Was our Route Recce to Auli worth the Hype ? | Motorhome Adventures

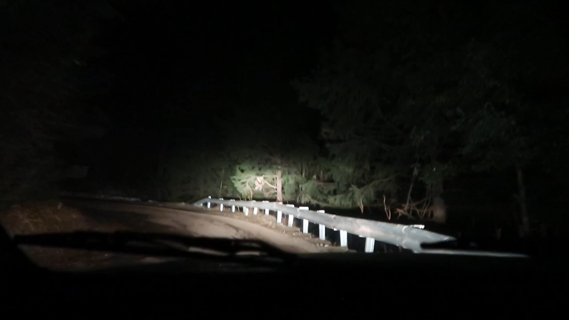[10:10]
जब इसमें आप ड्राइविंग करोगे तो बहुत मुश्किल होगा, क्योंकि वो गाड़ी को रोकना है। ये वाला था कट, इसमें तो चढ़ जाएगी उनसे।
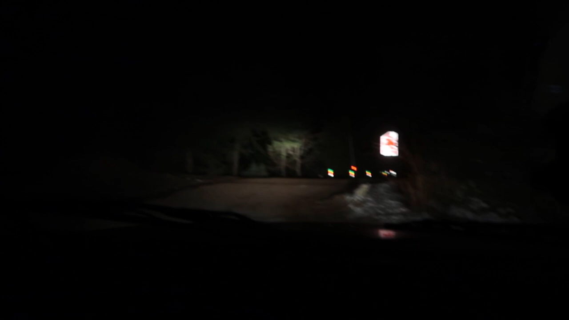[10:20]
अभी वाला तो थोड़ा टूटा फूटा था।
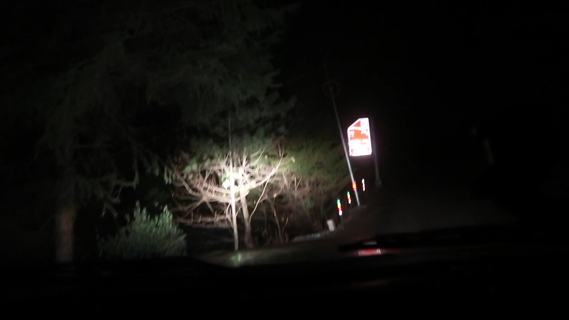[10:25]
ये रहा ना GMB एंड गेस्ट हाउस, यही है।